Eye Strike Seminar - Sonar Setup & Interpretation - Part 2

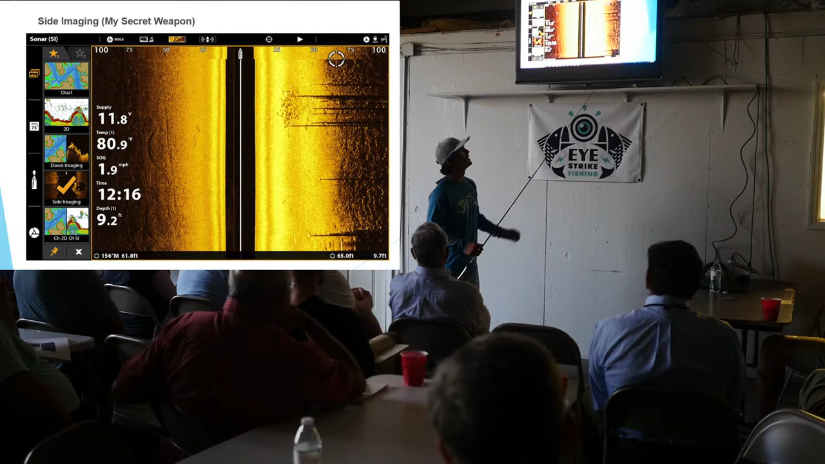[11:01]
On screen: water 80.9°F
one and it's it's a big relief when you mark that first fish and you know that it's a fish you threw in there you caught those fish or uh you know you you know those fish are in that spot and you see
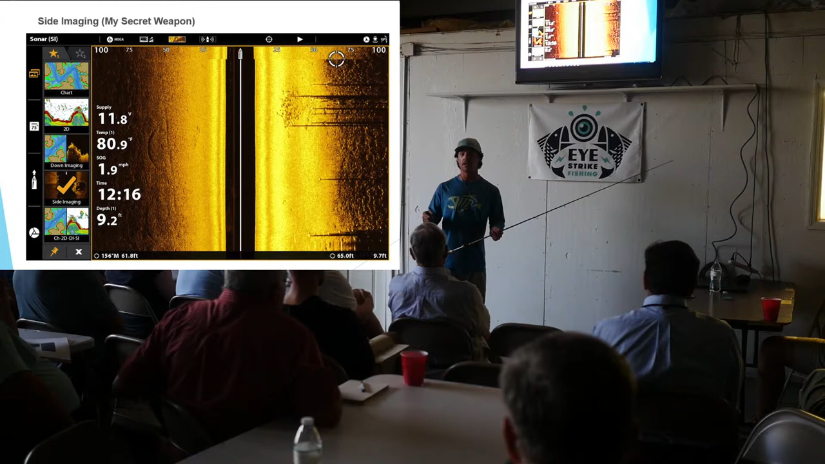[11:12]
On screen: speed 1.9 mph
them and you get a grasp on your and on your screen of what those fish are that's what you want to do and that's why i'm telling you i'll go home it's not these big marks like these big marks are obviously fish to me you know they're in a tight school there they're right where a red fish would typically sit on a dead low tide and that's another thing this image was taken at a dead low tide or not necessarily it was an outgoing tide but the water was out of the grass what do what do red fish do normally when the tide gets high they go shallower
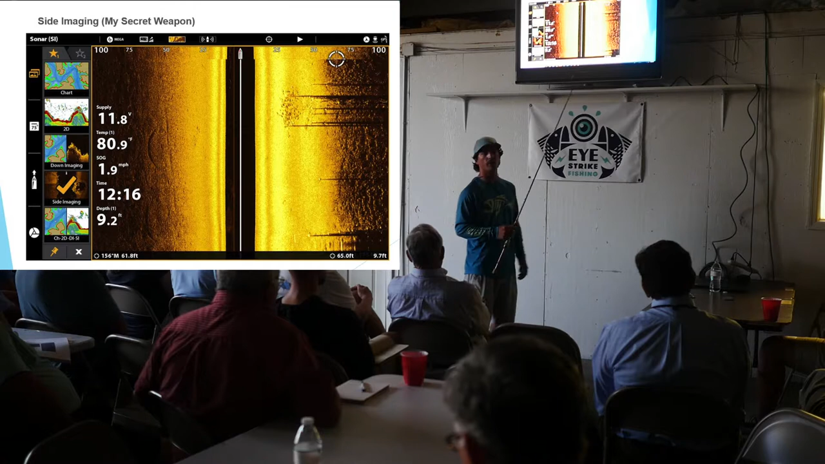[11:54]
On screen: depth 9.2 ft, speed 1.9 mph
they go up in the grass they go up on the oysters and they become more difficult to mark on the side of the thing i don't use it a lot on the high tide for the red fish uh because they're just not where i'm going to find them very well so this is a technology that i like to use uh for the red fish on the docks mainly from the bottom you know when the water's out of the grass basically but that it doesn't hurt to cut it on because i've caught red fish under docks at dead high tide so it never hurts to cut it on and take a look that image i pay attention to those little small details and when you're looking at your screen you can see it better than up on this tv
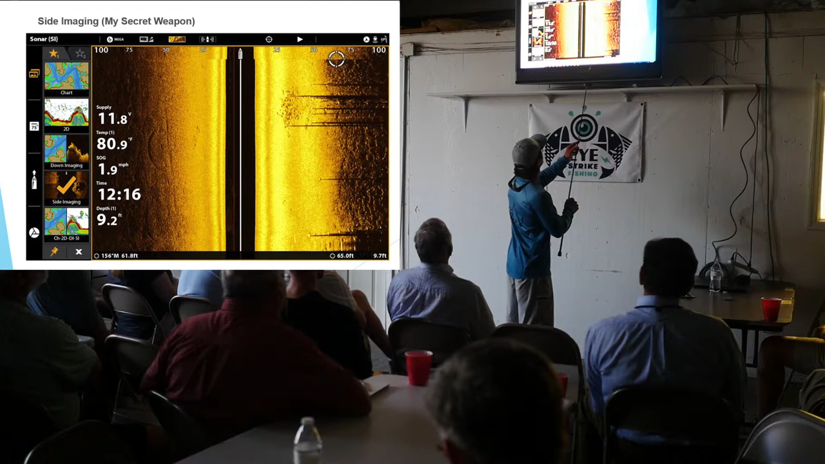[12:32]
On screen: water 80.9°F, speed 1.9 mph
but inside of here there's also a little patch of fish in here that's just inside of those fish they're a little bit smaller and believe it or not those are the slot fish these are the over slot fish and so those tiny marks replicate these larger marks they're just much smaller you're not always going to get this perfect image it's not a perfect look so when you're looking for those marks don't always look for the obvious look for the real small marks uh once you know what you're looking for you're you're scanning out to left and right 100 feet which
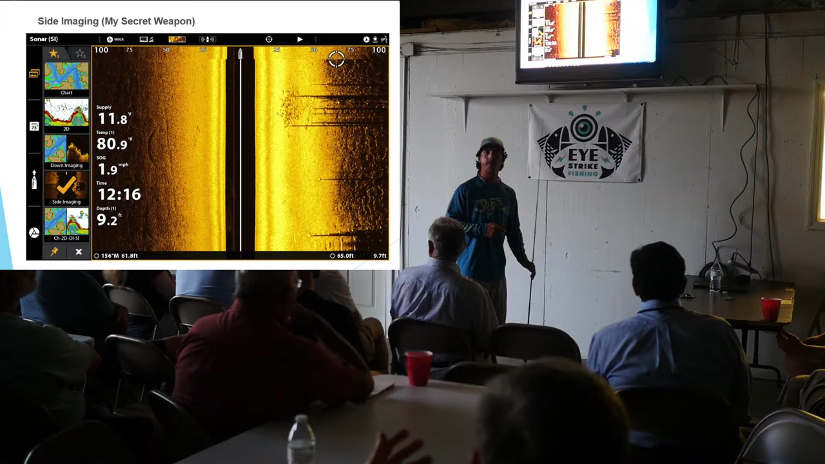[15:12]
On screen: depth 9.2 ft, water 80.9°F, speed 1.9 mph
you what each one of these are telling you and this isn't on all units in every unit portrays it a little bit differently when you say you go home i mean do you have is it bluetooth or a screenshot that you put it in the house the how i'm
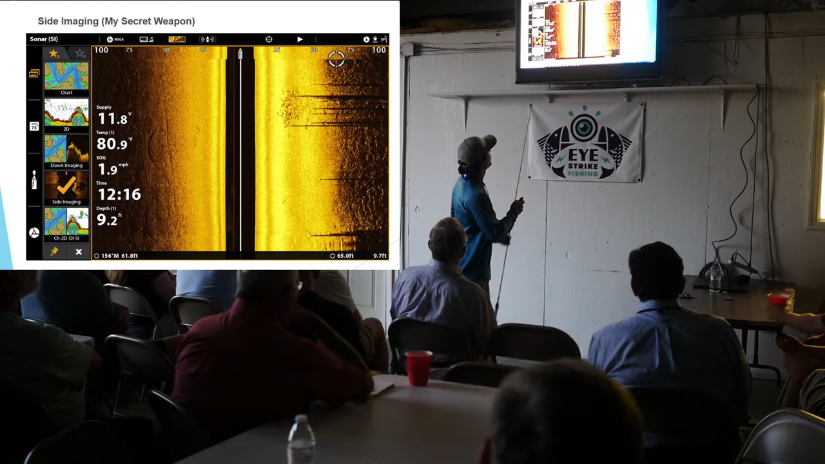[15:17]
On screen: speed 1.9 mph
capable of getting these real clear images for you guys even when i blow them up like this is
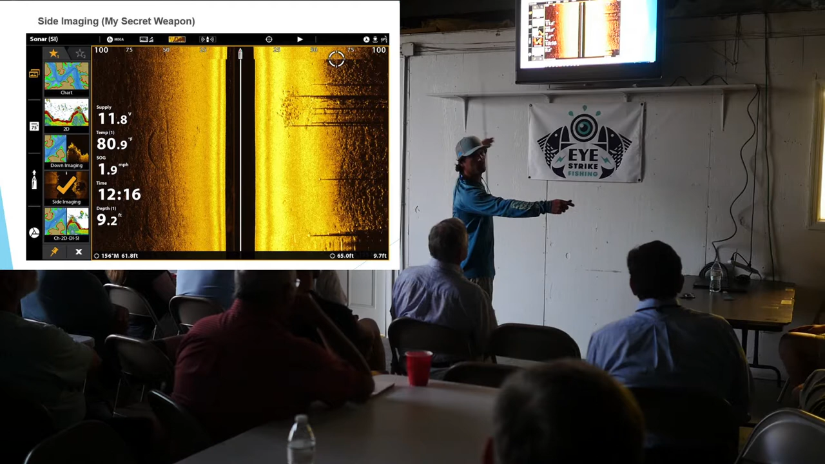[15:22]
On screen: depth 9.2 ft, speed 1.9 mph
i'm actually taking a screenshot so my my unit allows me to screenshot that image instead of saving it or taking a picture with my cell phone and becoming real uh
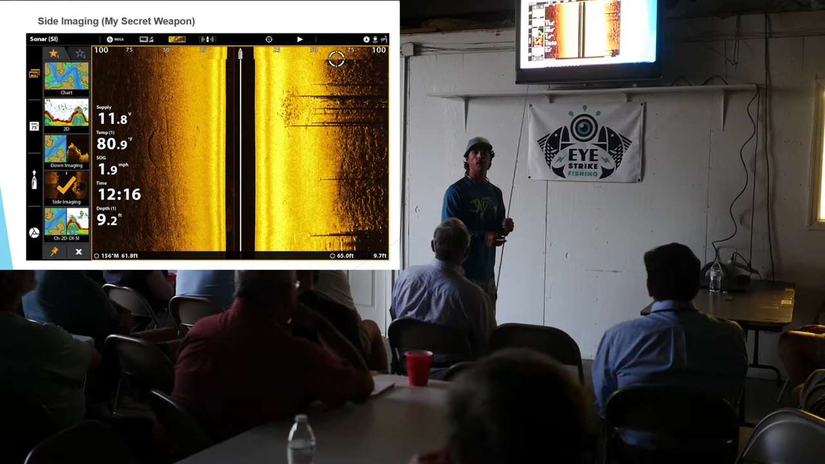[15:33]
On screen: depth 9.2 ft, water 80.9°F, speed 1.9 mph
you know real blurry or you know affected by the sunlight on the screen so and most newer units definitely take uh screenshots just maybe
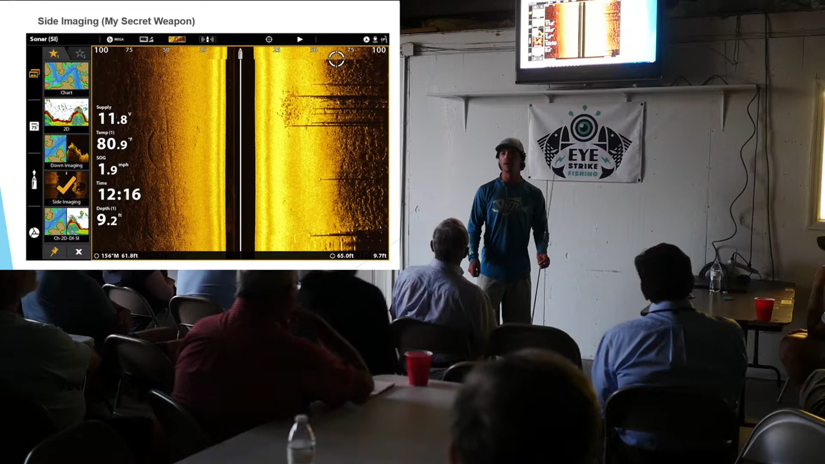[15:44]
On screen: water 80.9°F, speed 1.9 mph
a sequence of buttons that you have to learn in your manual great question thank you so uh
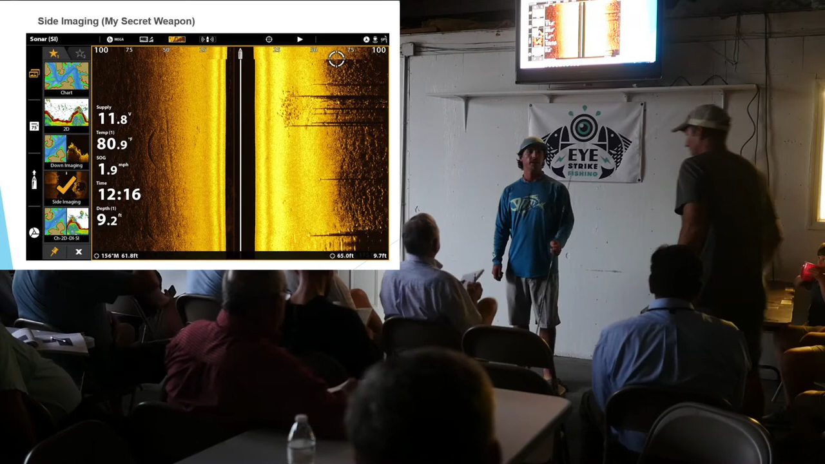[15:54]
On screen: speed 1.9 mph
moving on from this picture
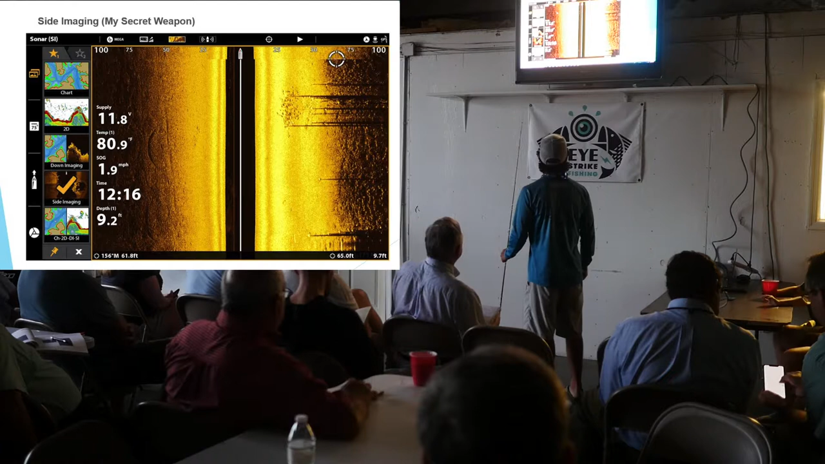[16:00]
On screen: water 80.9°F, speed 1.9 mph
i know we've been on this one a lot i just really like this image like i said it's got a lot of different details uh that can teach you a lot about what we're looking at uh does anybody see anything else on there that they would
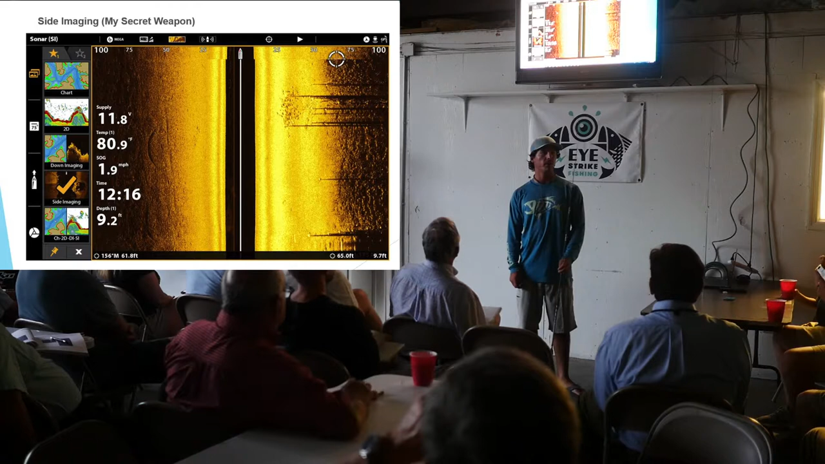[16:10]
On screen: water 80.9°F, speed 1.9 mph
like have you have any questions for us are you zoomed in on any average no no that's all that's completely open that's that's not focused on any structure and you'll see later on
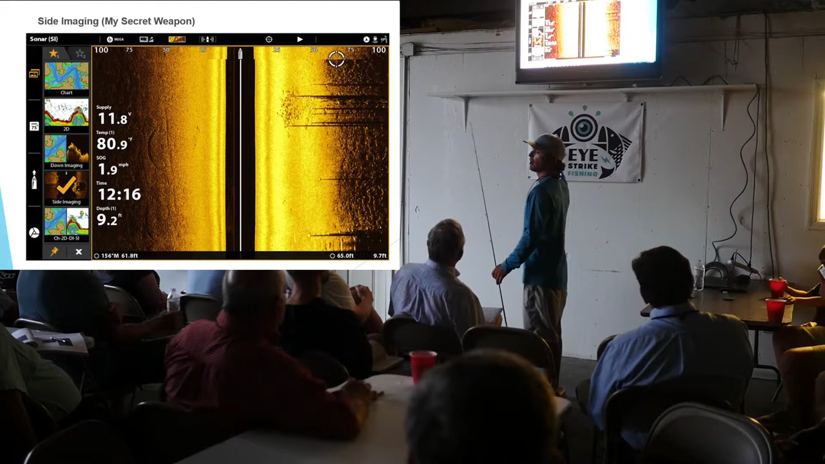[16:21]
On screen: speed 1.9 mph
where i zoom in on an object and see um so moving forward here i've been having a quick question would you be the same image if you're sitting still or
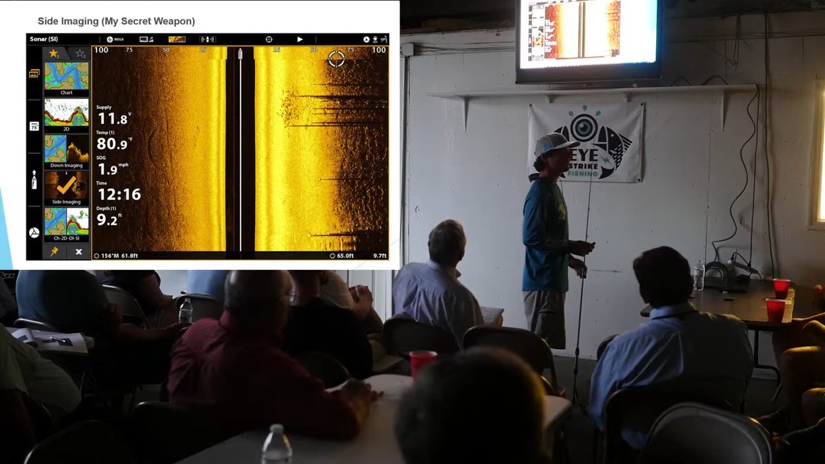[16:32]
On screen: depth 9.2 ft, speed 1.9 mph
do you if you're moving no that's a great question no you actually get a terrible image when you're sitting still you want to be moving uh if i'm sitting still on side of everything it's all blurred
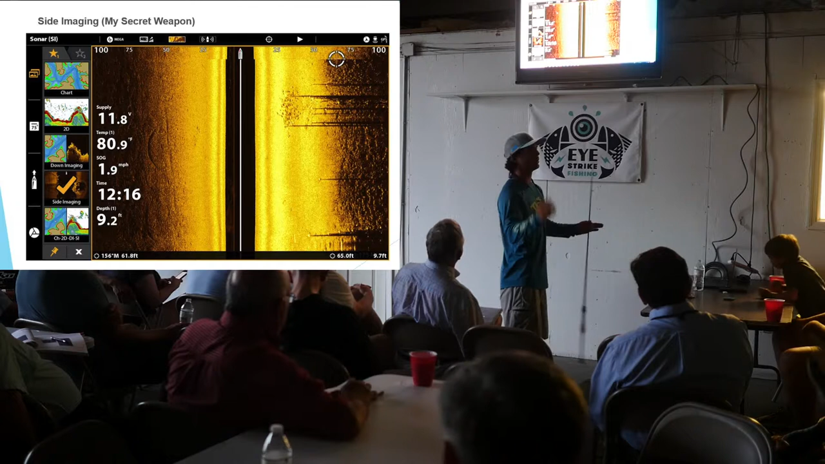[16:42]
On screen: water 80.9°F, speed 1.9 mph
out i'm not you gotta be at least in here you have some kind of movement i mean you can see here i'm moving 1.9 miles an hour uh so i'm not moving fast at all but you do have to make sure one to four miles an hour is your prime prime speed and so you know i got my depth my
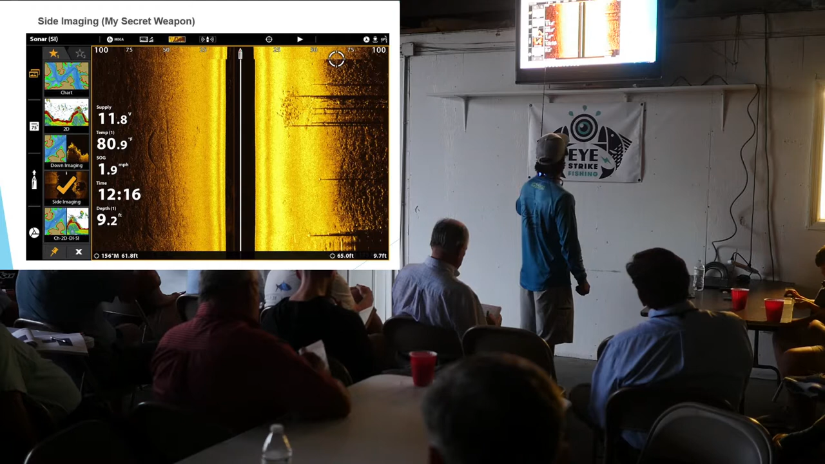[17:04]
On screen: depth 9.2 ft, speed 1.9 mph
speed my water temp there so and then moving